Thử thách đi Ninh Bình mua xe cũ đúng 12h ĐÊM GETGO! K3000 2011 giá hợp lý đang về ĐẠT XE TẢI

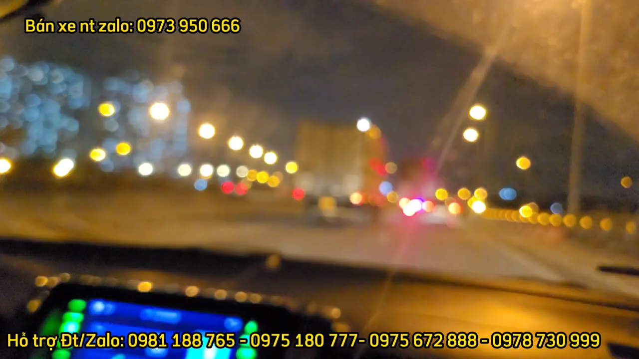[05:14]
Và bây giờ chúng ta đã ở trung tâm thành phố Hà Nội rồi Sắp đến Pháp Vân, Ninh Bình
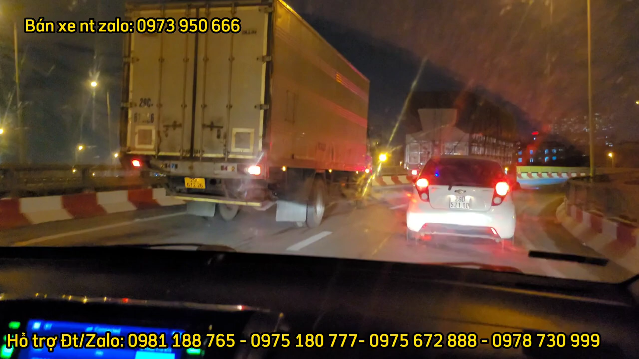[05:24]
Những đoạn cua không lẫn vào đâu được Một phút 200m nữa